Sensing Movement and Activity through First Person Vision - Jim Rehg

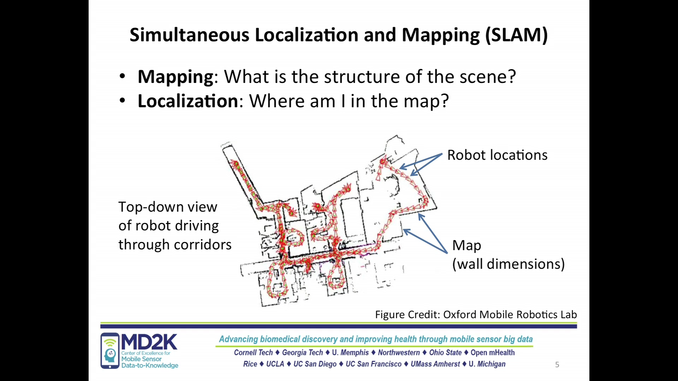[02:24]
and understand where it's located in that map as a function of time. And there's been a lot of research that's produced results like you see here, a robot moving inside some kind of indoor laboratory, mapping out the boundaries of the walls as it moves around. And this technology is getting very mature, and both in terms of deployment on very small platforms and in terms of accuracy.
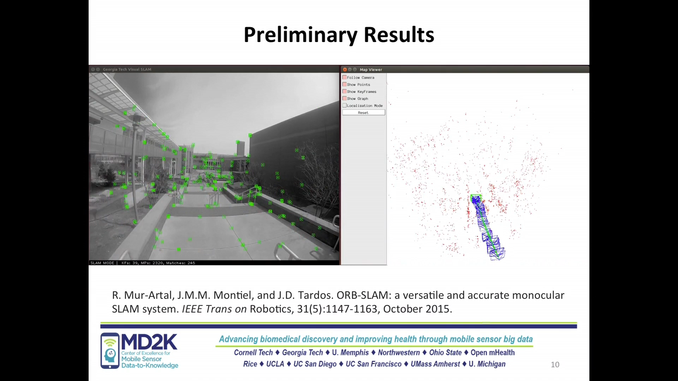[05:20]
So this is a little stroll through the Georgia Tech campus on a beautiful weekend morning. And my student is wearing a camera. And what you're going to see on the left are all the landmarks that are being essentially tracked and localized in this process.
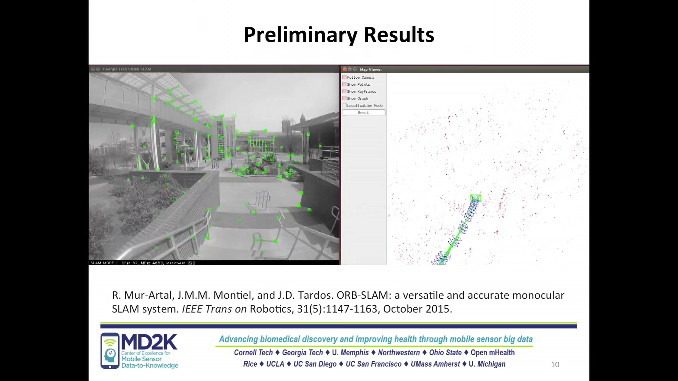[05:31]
So these are all locations that we have a fix on. And we can actually tell you their 3D position in the world.
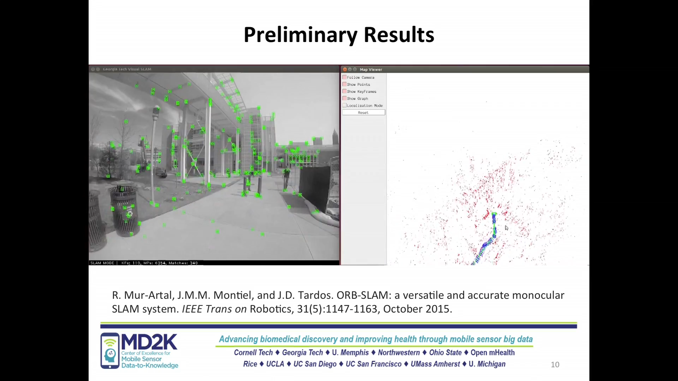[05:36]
And we can then determine the camera motion on the right. You can see the blue set of trajectories there is the position of the camera.
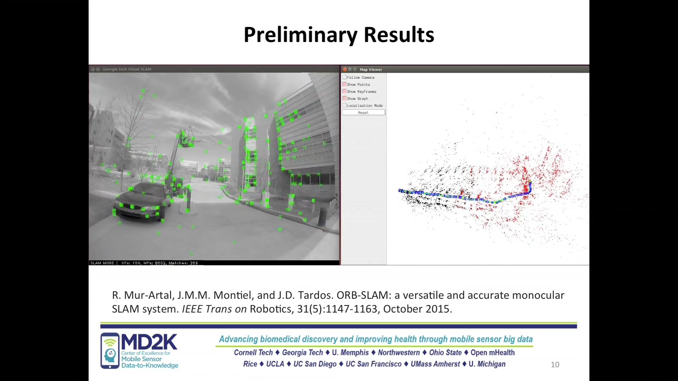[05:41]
And these are evolving in time and being mapped out based on these feature correspondences.
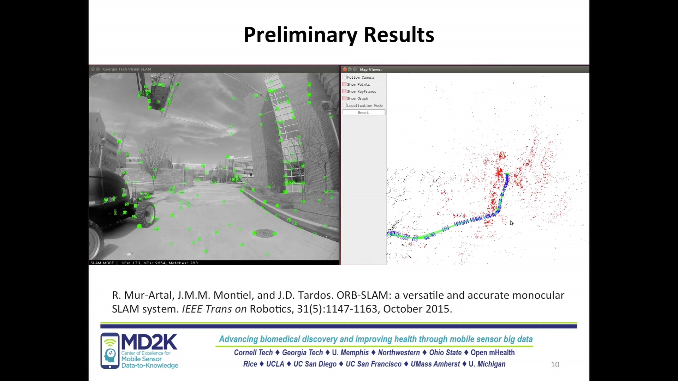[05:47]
So we can build this very nice sort of trajectory that shows the path a person took. You can see a change of elevation there as they go down the steps. You can see them turning and moving through the environment in a particular way.
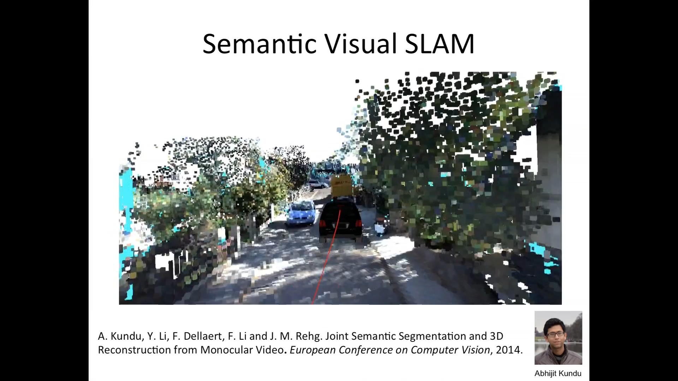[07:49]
And the color codes that are flashing in are actually labels. So the red objects are buildings. The kind of light purple object is the street. The darker purple objects are cars.
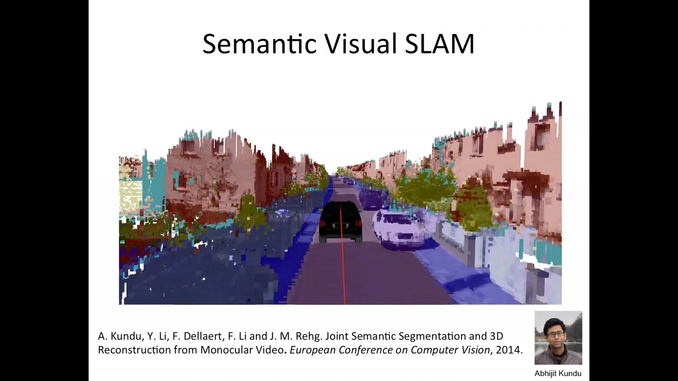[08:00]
The blue is the sidewalk and so on. So this is a technology for saying not just what kind of 3D scene are you moving through, but actually what are the properties of this scene? What are the objects? What are the kinds of structures that you're actually moving through?
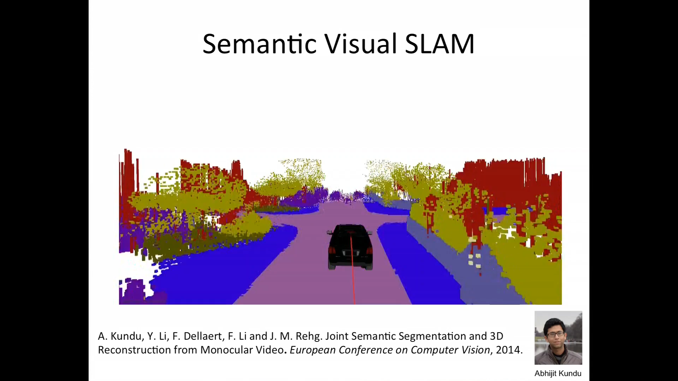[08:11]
And we're developing this technology further and doing some object level analysis and other things. So this is another thing that's kind of coming, if you will. Now, one exciting dimension that I think we'll hear about today a lot more is the integration of modalities.